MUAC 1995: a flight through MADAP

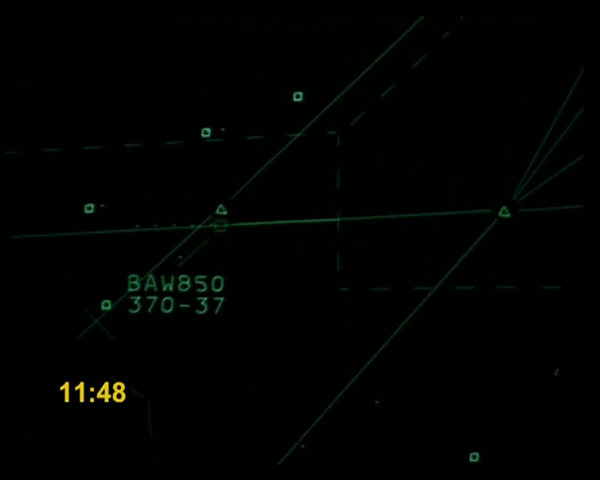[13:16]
Speedbird 850's symbol flashes on the radar screen of the executive controller.
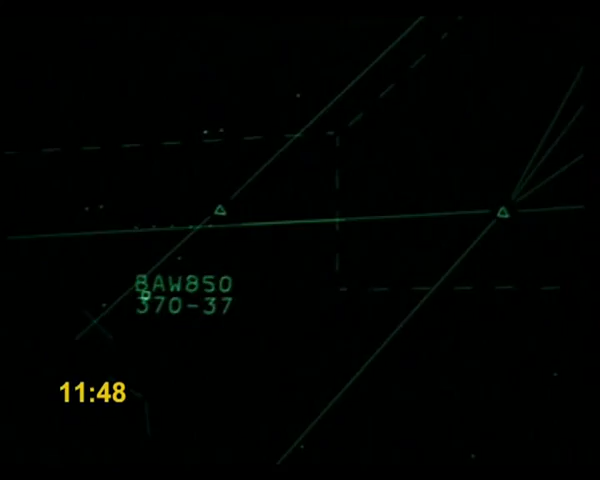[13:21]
The Ruhr sector controller transfers Speedbird 850 to the Hamburg sector frequency.
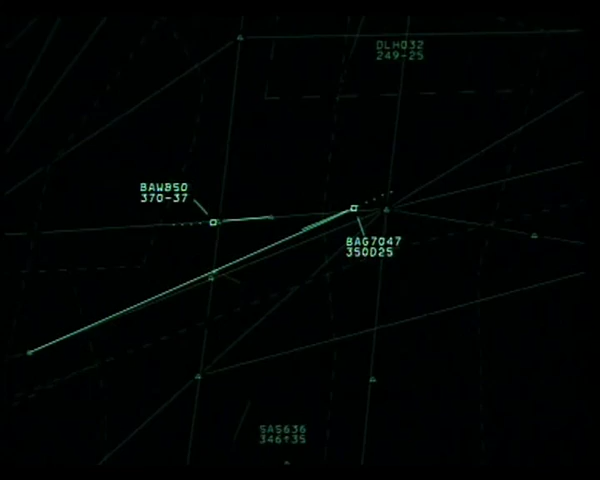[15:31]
Note the D in the label of Speedway 7047, which indicates to the controller that the aircraft will start descending to flight level 250 very soon.
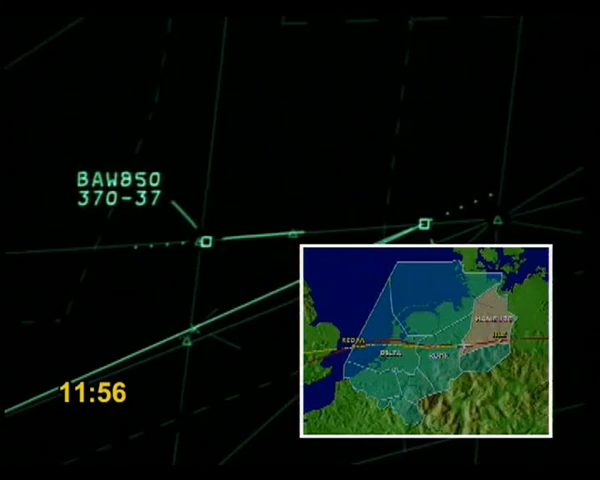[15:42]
4 minutes later, Speedbird 850 is passing Lina, and 4 minutes after that, it is passing Heiligen.
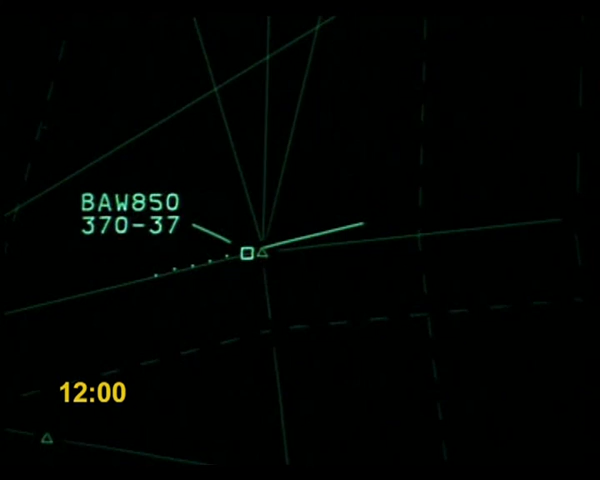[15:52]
Speedbird 850, Maastricht. Maastricht, Speedbird 850, go ahead. Speedbird 850, contact now Berlin on
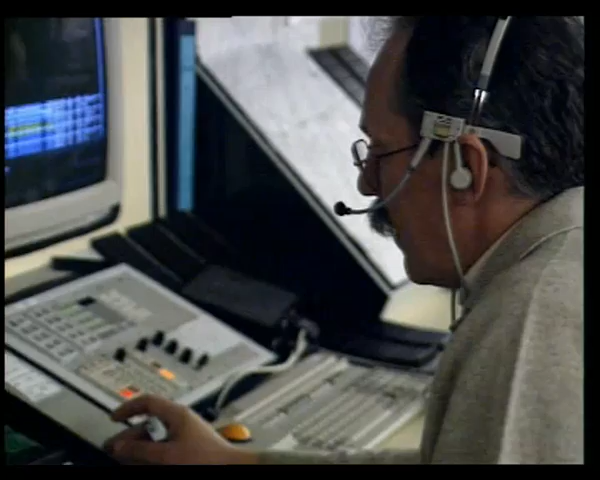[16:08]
135.65. Auf Wiedersehen.
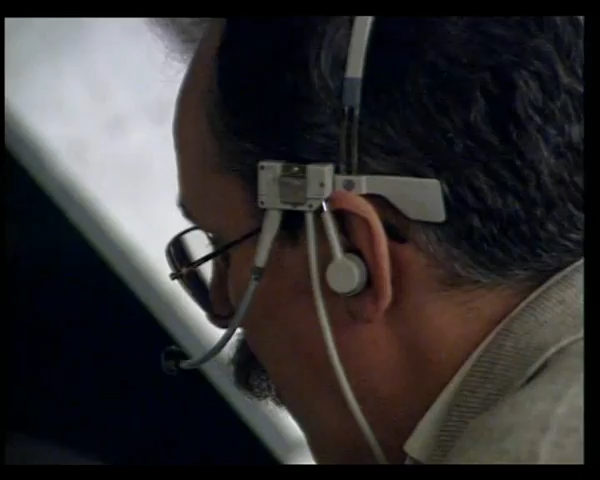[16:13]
Roger Maastricht, Speedbird 850, Berlin 135.65. Good afternoon and thanks for the direct meetings.
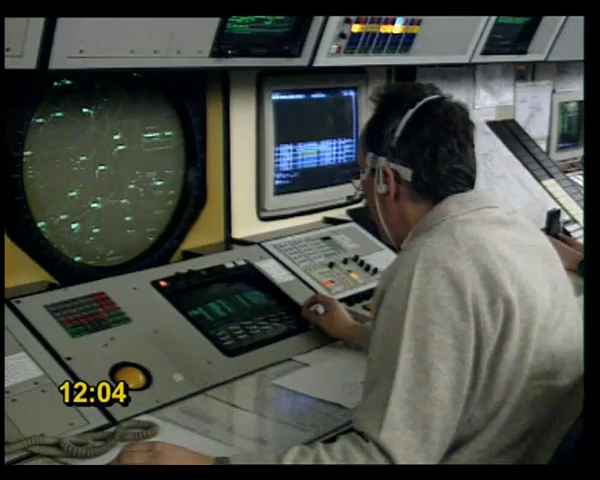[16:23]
The Hamburg sector controller now erases Speedbird 850 with an input on his TID.
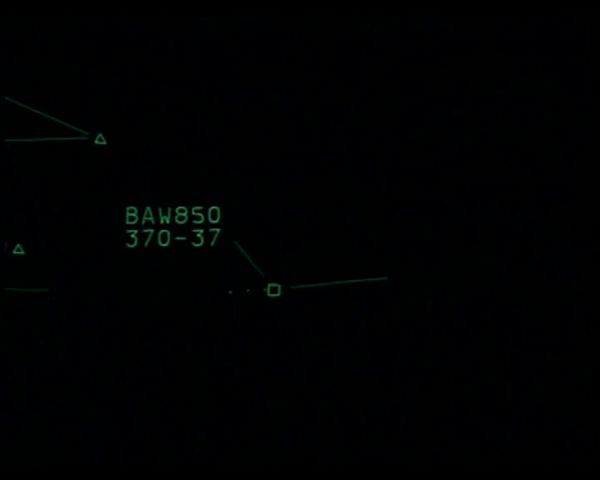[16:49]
The track is now cancelled, and the system is sending a message to all positions concerned, which deactivates the plan and removes the call sign from the flight plan list.